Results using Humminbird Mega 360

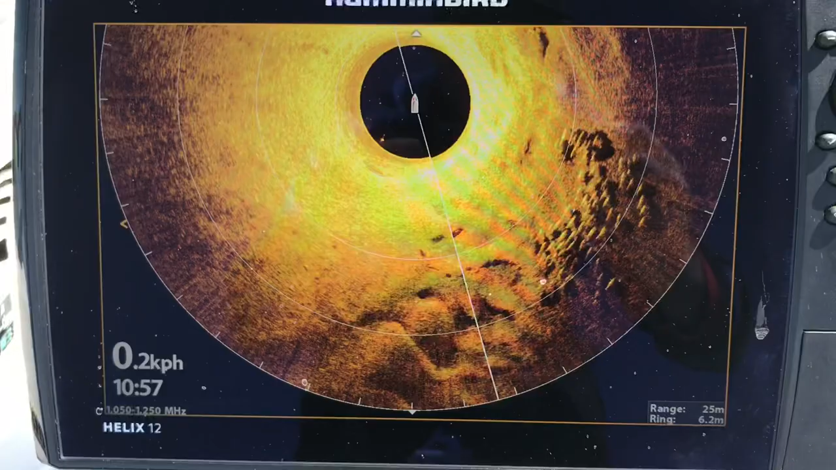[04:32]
But this is where we were at, keeping those lures in the middle of that.
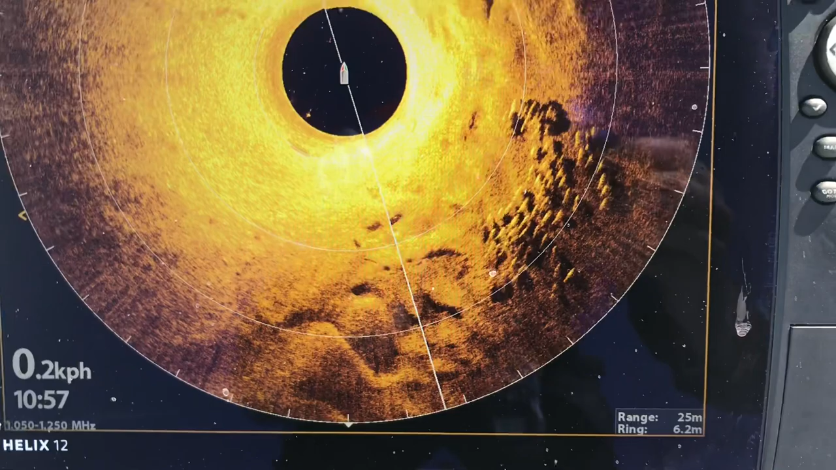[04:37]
When the school moves, you can adjust your cast angles, keep those lures in front of them, and good things will happen.